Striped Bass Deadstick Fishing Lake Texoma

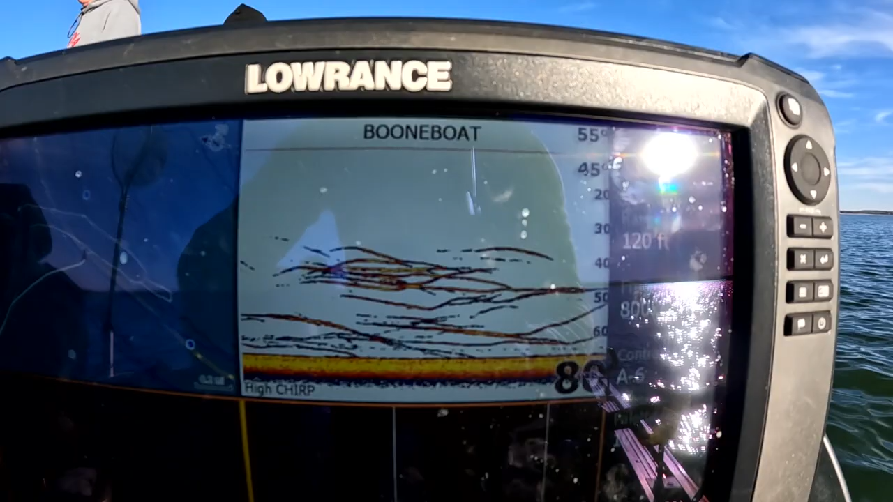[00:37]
Man, guys, they're already stacked up. Guys, surprise, surprise. Look who catches the first fish.
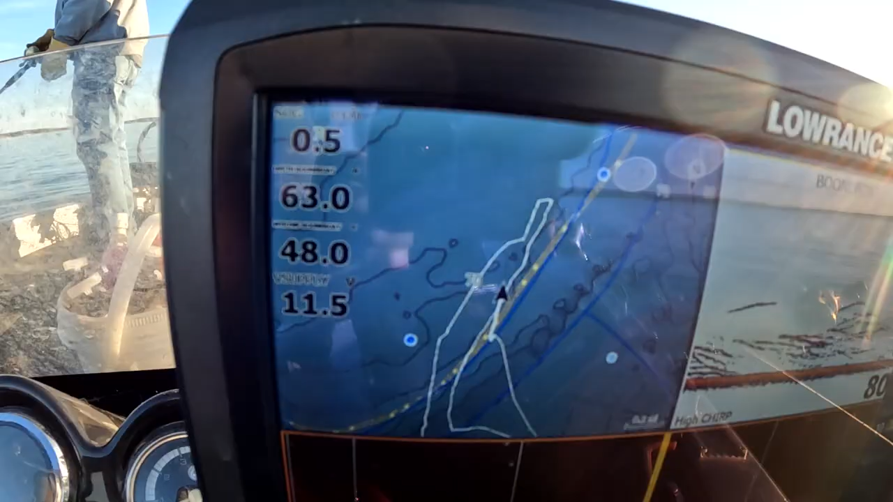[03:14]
We're in 63 foot of water, about 48 degrees, and there's that. Now the graph isn't quite showing right, guys, because my trolling motor's got, there's some interference.
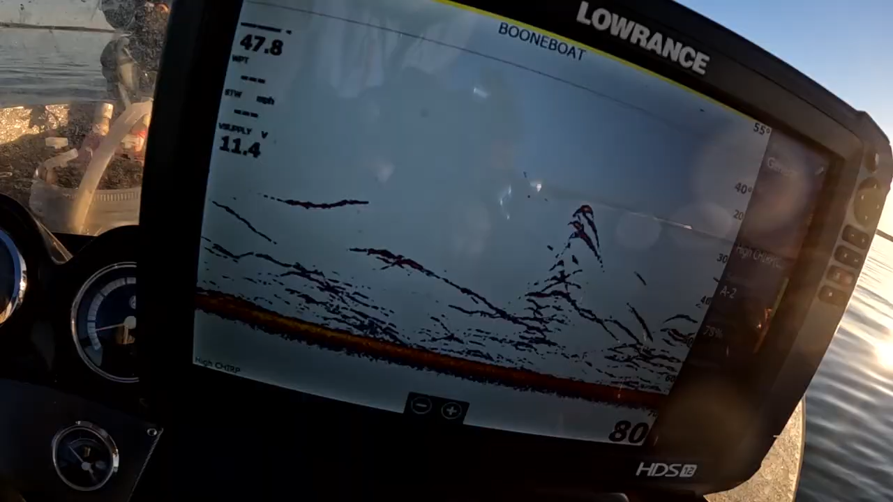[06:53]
There's a graph. Look at this, guys. Just like that.
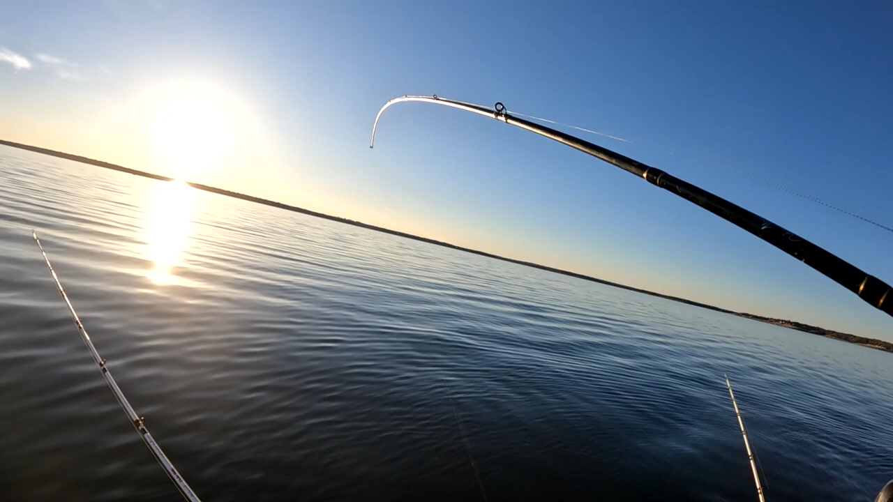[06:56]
Look at that, guys. I took a sip. Rally-do. We got the rally-do down there, guys.
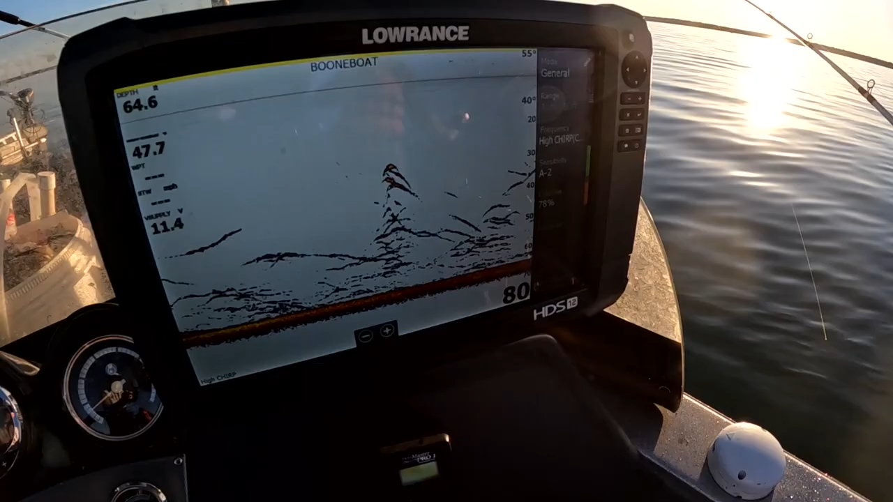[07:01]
There it is, man. Stacked. A little bit bigger than the other one.
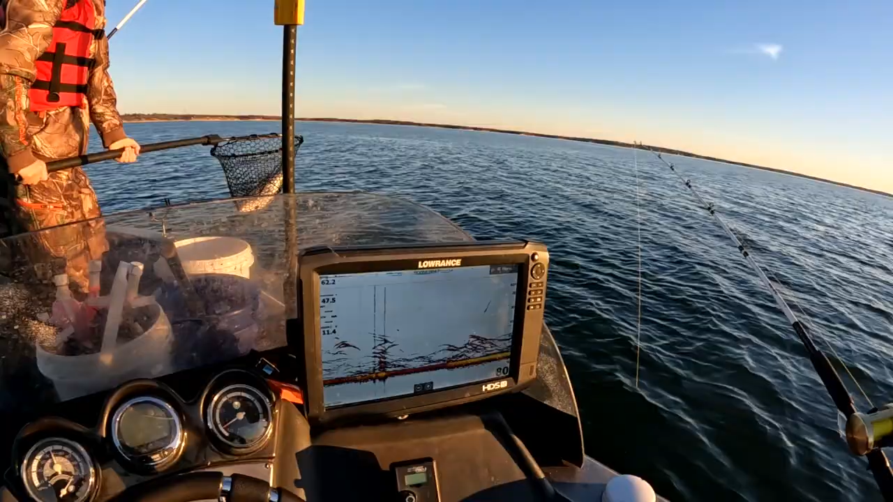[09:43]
Look at the graph, guys. It's stacking up, man.